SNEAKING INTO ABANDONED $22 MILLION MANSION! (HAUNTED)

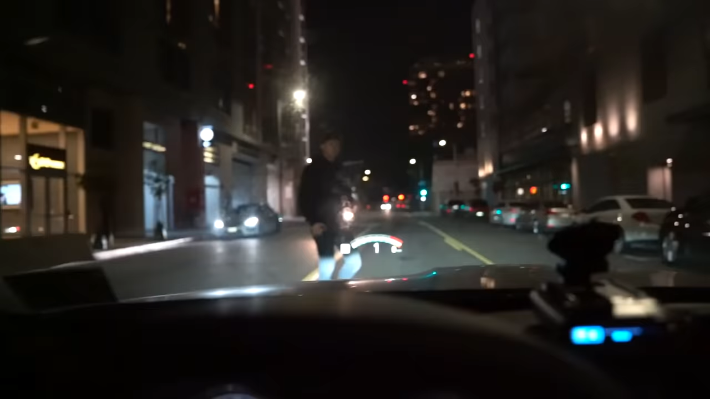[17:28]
Get hit by this car, bro. Shit, that was close.
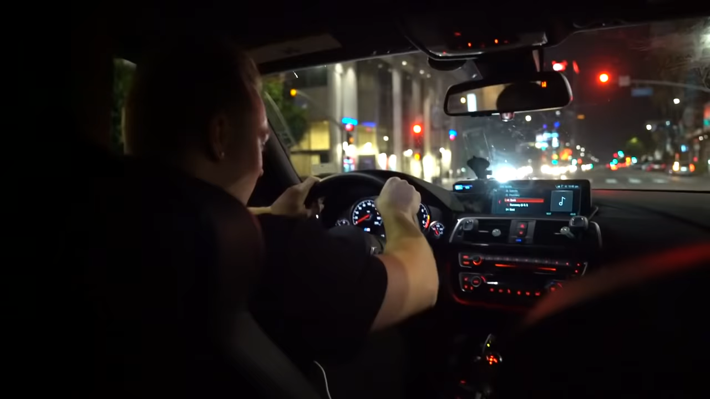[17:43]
This guy said he wants to race him, so, yeah.
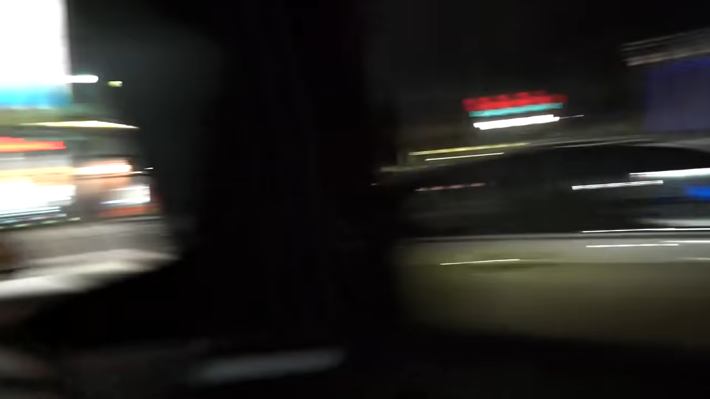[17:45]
Make sure the arrow doesn't... Oh, yeah, him. He's definitely racing me. Oh, he's beating your ass.
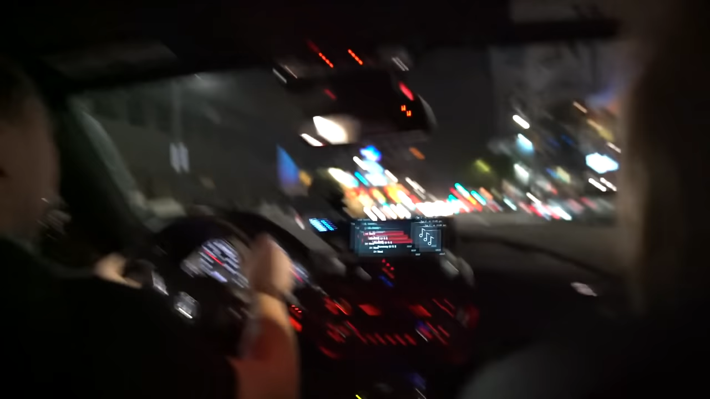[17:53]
Alright, before I get pulled over again... Woo! Stopping. What?
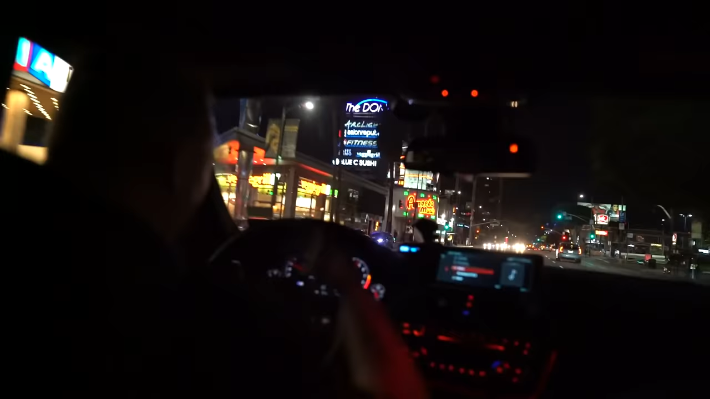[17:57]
Fuck! He had to run inside really quick, but look at this lineup, bro.